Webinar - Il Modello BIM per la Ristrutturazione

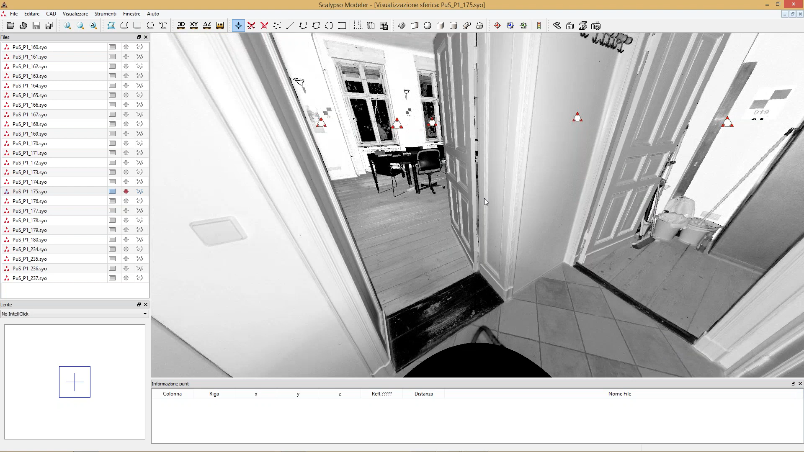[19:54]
questa è l'immagine che stavate vedendo vedete che c'è il cerchio nero perché appunto come dicevamo non riesce ad arrivare proprio fino sulla verticale dello strumento ovviamente queste parti che non vengono rilevate con questa scansione
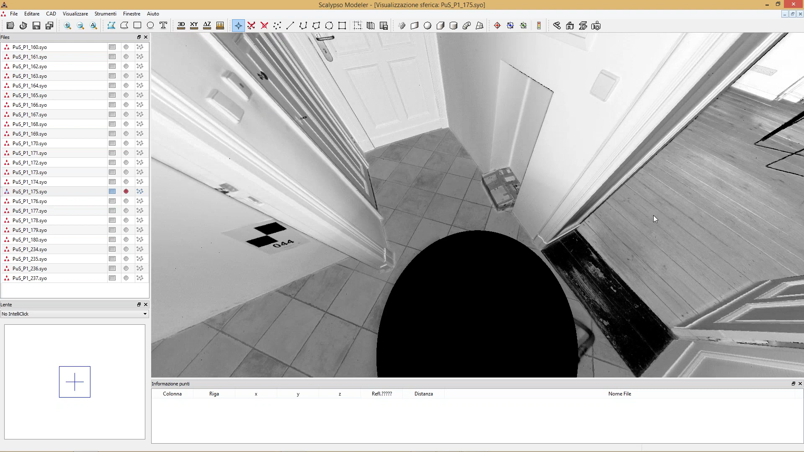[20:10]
verranno rilevate con altre scansioni come vi dicevo qui ho un dettaglio che è estremamente grande vi ricordo che è una nuova di punti questa
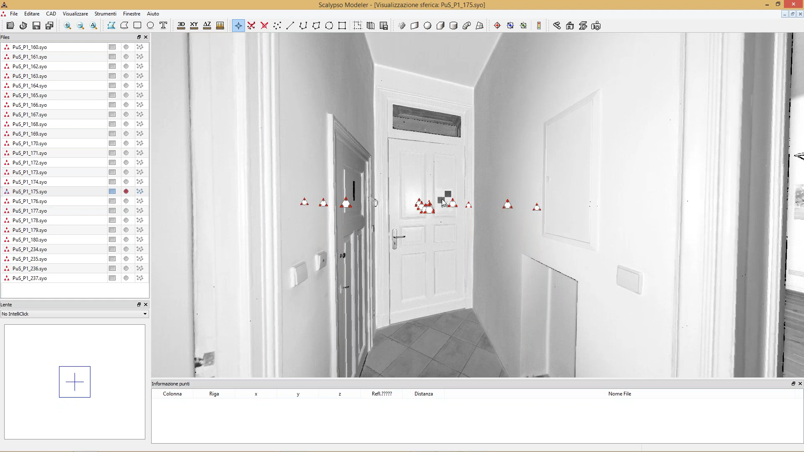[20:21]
poi vedete qui sulla porta c'è questo fogliettino sono dei target che diciamo venendo letti da diverse scansioni mi collegano le nuvole
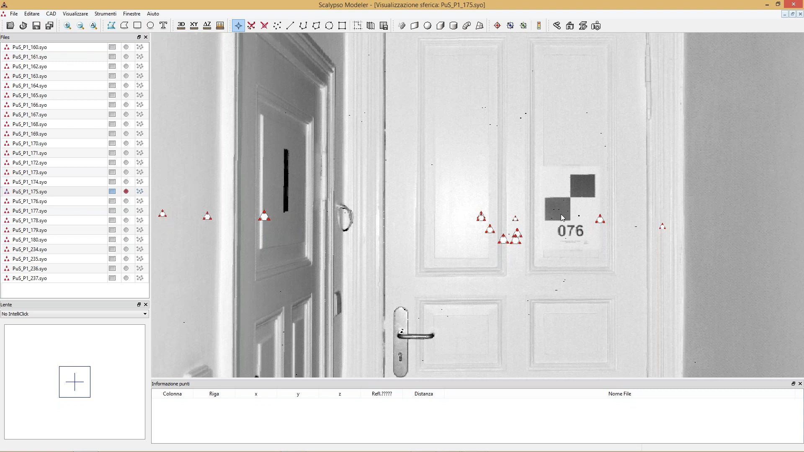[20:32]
di punti per cui sono tutte referenziate e io posso lavorare e concentrarmi anche su ogni nuvola per ogni stanza per cui farò un rilievo
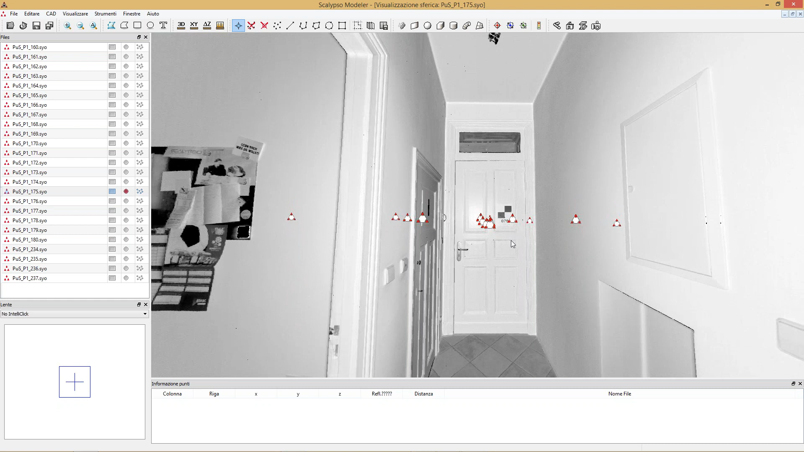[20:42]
facendolo abbastanza semplicemente se devo andare a prendere le misure come quelle che abbiamo visto nella slide qui devo aprire un'immagine planare per cui immaginate è la stessa immagine che voi avete visto è come una scatola di scarpe fate conto che viene aperta su tutti i lati per cui sembra deformato ma in realtà è soltanto la visualizzazione deformata in realtà le misure sono
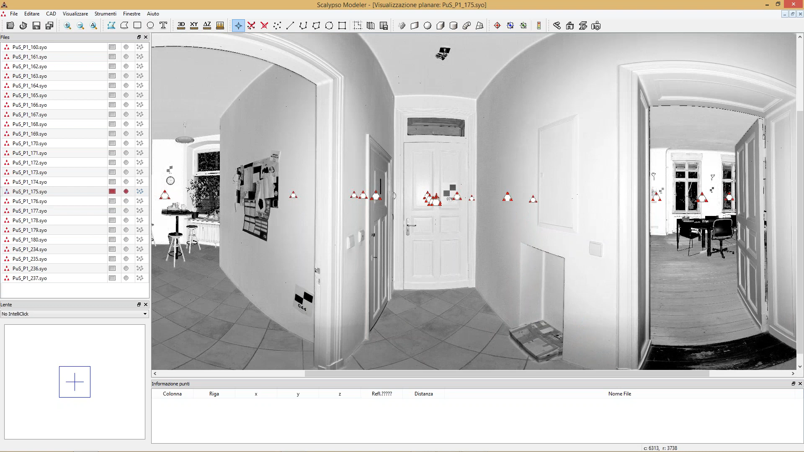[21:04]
corrette per cui se io dovesse andare a prendere già a questo livello delle misure semplicemente definisco cosa voglio prendere ad esempio da questo punto a questo punto vedete che sulla parte in basso a sinistra ho anche uno zoom dove posso andare vedete vedo proprio i pixel del mio elemento e quindi vado a definire quella che sarà la mia altezza della nicchia a rilevare l'altezza della nicchia dopodiché posso
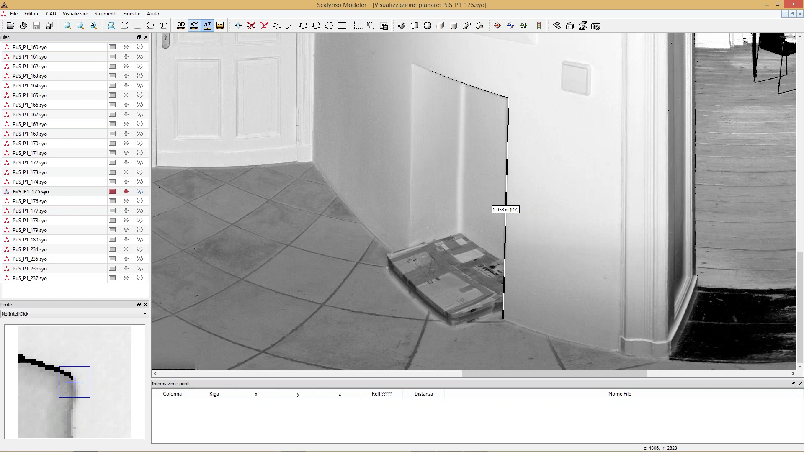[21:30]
cambiare tipo di rilievo di misura e fare un rilievo diciamo sulla parte orizzontale vedete che diventa estremamente semplice voglio sapere l'altezza dell'interruttore da terra misuro in verticale per cui posso prendere un punto centrale lui naturalmente quando io clicco su questo punto ovviamente qui ha una miriade di punti prenderà quello più vicino a dove ho fatto il click per cui avrò sempre una grande precisione naturalmente avendo fissato il rilievo diciamo così della misura in verticale vedete che anche se mi sporto lui si agira sempre sull'1,18 perché?
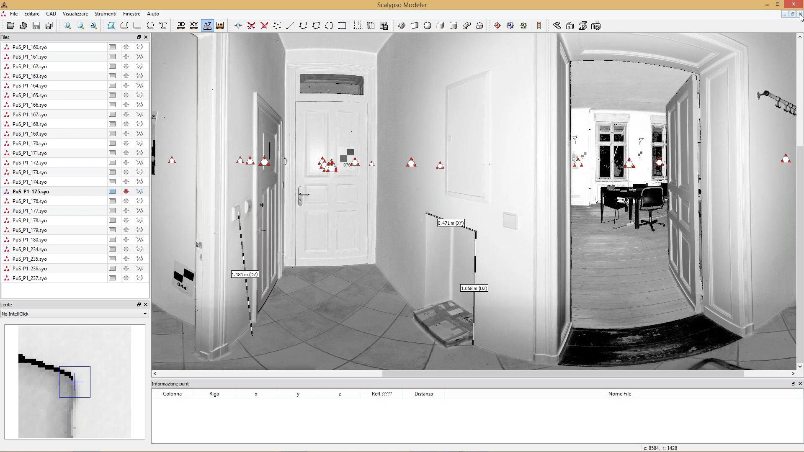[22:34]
a chiudere questa scansione apriamo un'altra scansione potrebbe essere questa
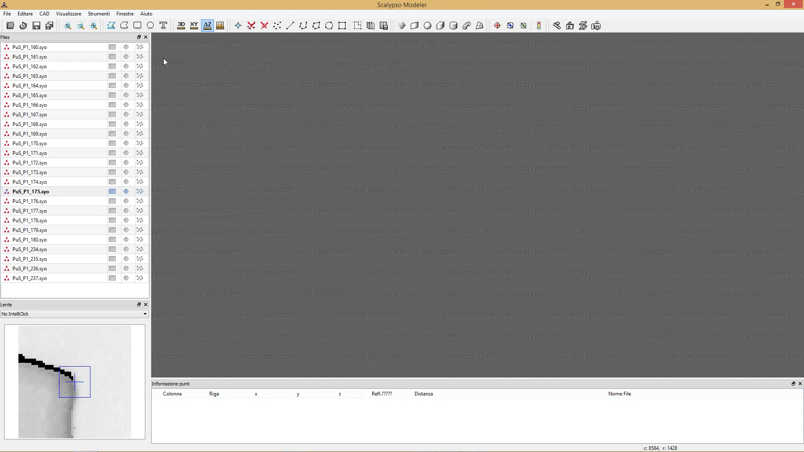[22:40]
ok
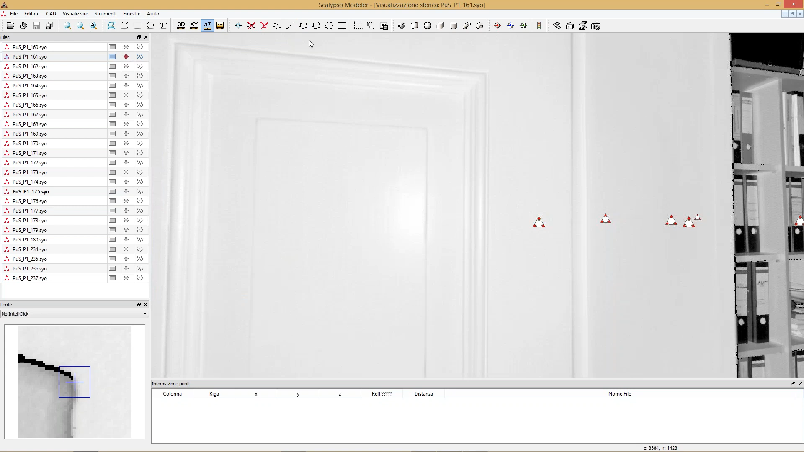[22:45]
questa è una scansione di una sempre di una di una stanza di questo edificio edificio che
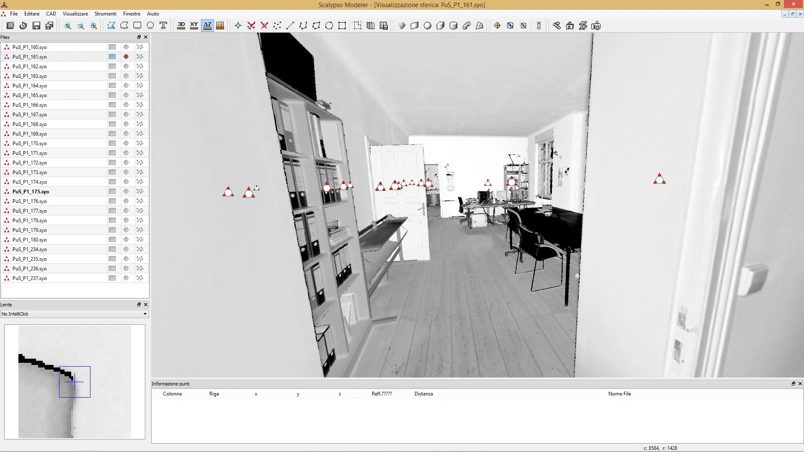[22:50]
fra parentesi io non ho mai visto nel senso che mi hanno consegnato queste nuvole di punti e con questo metodo appunto di navigazione riesco veramente a controllarmi le diverse stanze vedete che questa è una stanza
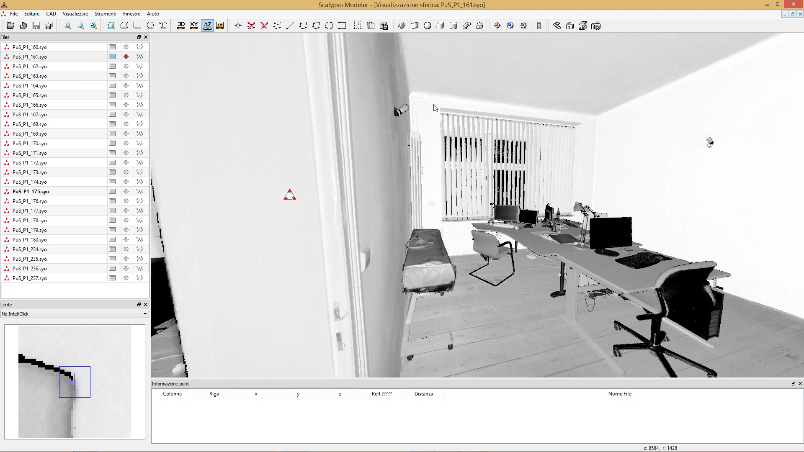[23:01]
ha delle pareti questa parete sul fondo è spezzata vedete che diciamo non è dritta
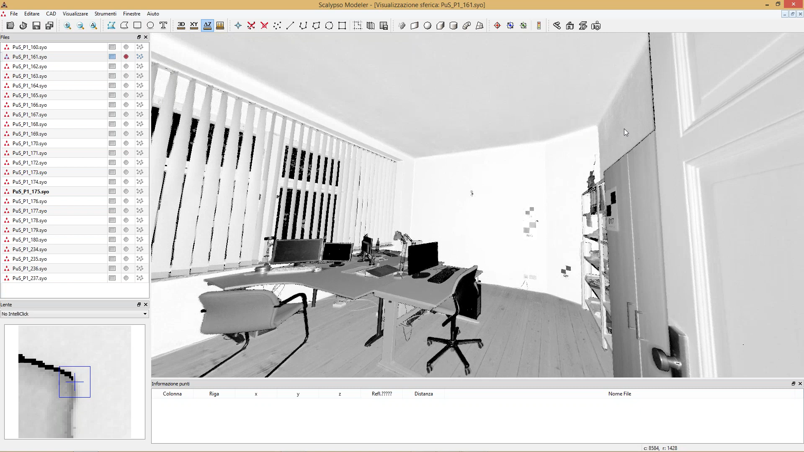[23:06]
per cui mi rendo già immediatamente conto di quello che succede dopodiché come dicevamo vado ad aprirmi l'immagine planare
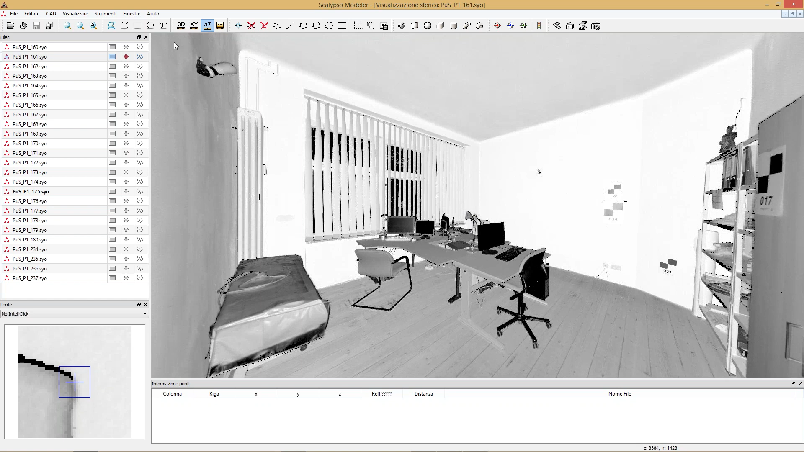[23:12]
allora qui poi ho diverse possibilità magari questo lo tolgo e questo lo tolgo ho diverse possibilità naturalmente io potrei andare a fare un semplice clic in un punto qualsiasi lui naturalmente rileva il punto vedete che mi dà le coordinate di quel punto in z è a 0,338 come vi dicevo ho diverse possibilità potrei andare anche a fare una sezione orizzontale per dire per cui vado a dirgli che la coordinata in z è
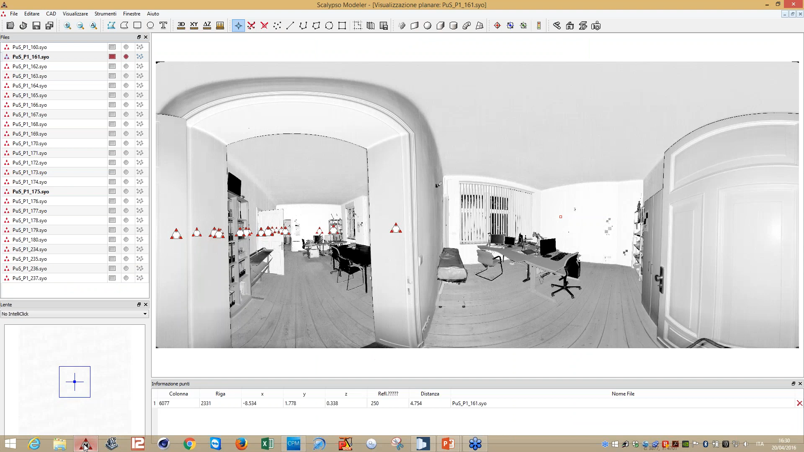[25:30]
torno qui e un'altra possibilità che abbiamo è quella di andare a definire alcuni punti sulle pareti per cui semplicemente io dico guarda prendo questo punto e questo punto poi prendo questo punto e questo punto
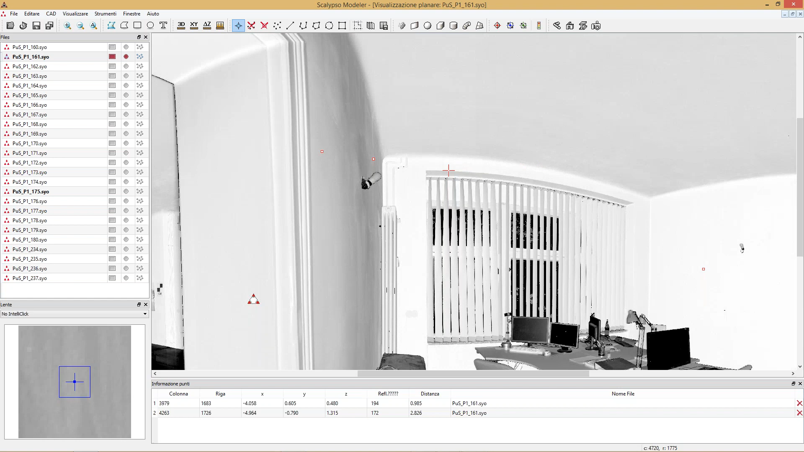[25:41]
questo punto e questo punto qui altri due punti vedete che sotto me li fa vedere e questi due punti fatto questo diciamo che vado ad esportare quello che è la sezione orizzontale mi dice attenzione guarda che hai fatto dei punti che hanno delle quote in z differenti
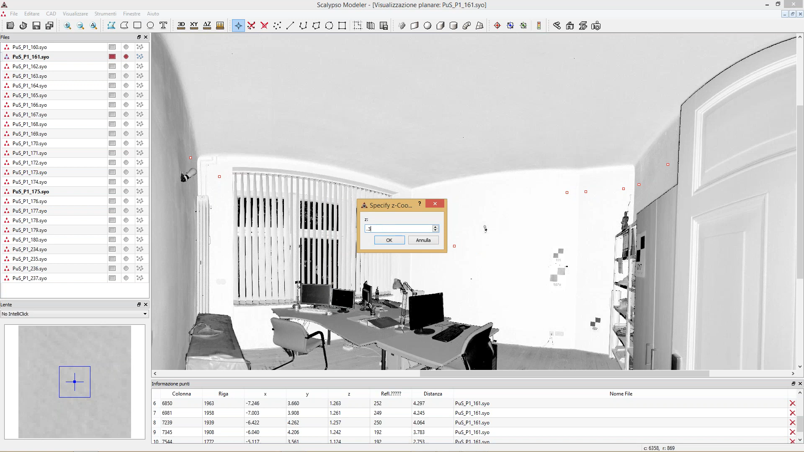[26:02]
diciamo che lo faccio a punto 35 cm e vado ad esportare il tutto lui mi butta fuori tutti i dati e mi va a ricostruire il tutto ok per cui diventa abbastanza semplice andiamo avanti così vediamo un po' cosa poter